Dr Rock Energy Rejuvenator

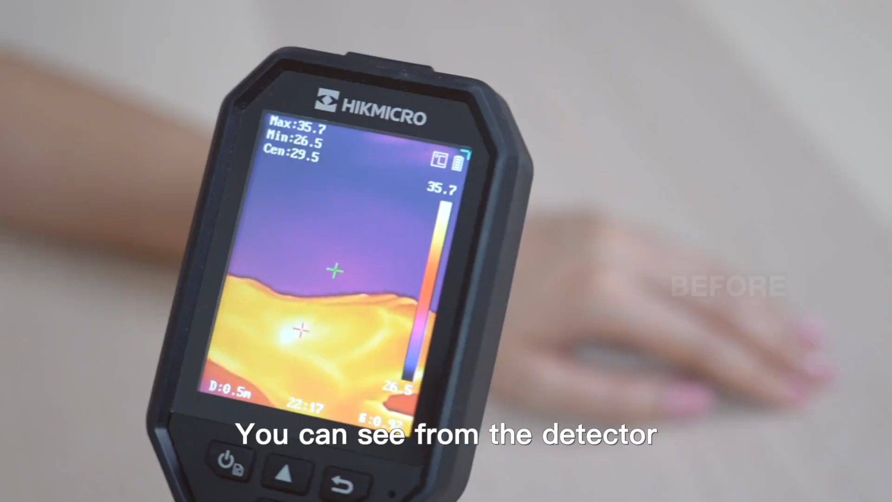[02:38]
You can see from the detector that my body temperature increases when using the energy rehabilitation device.
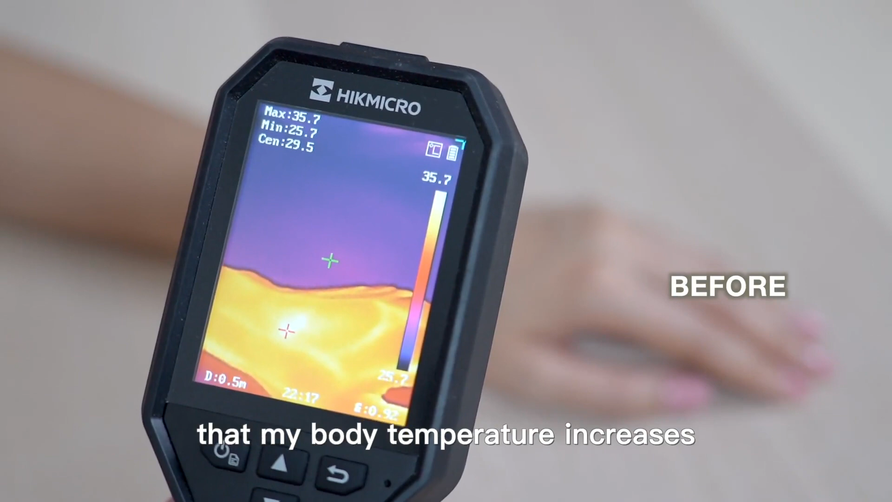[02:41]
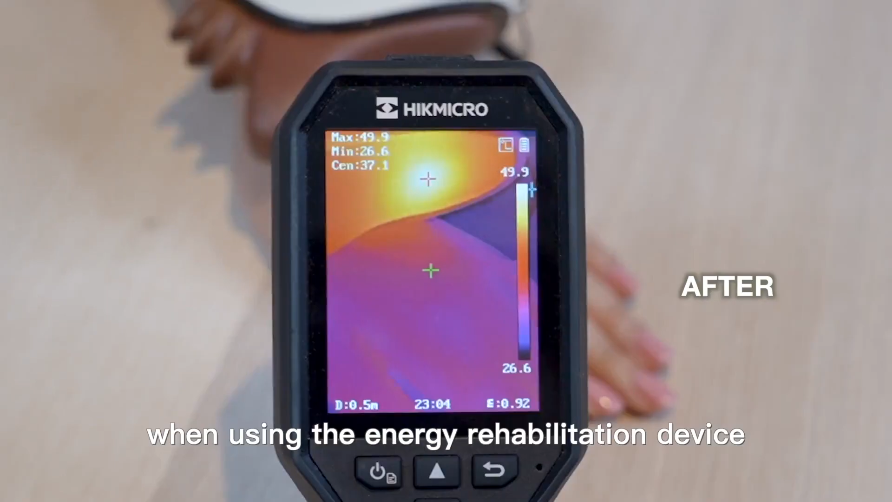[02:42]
It is an indication of blood circulation improvement.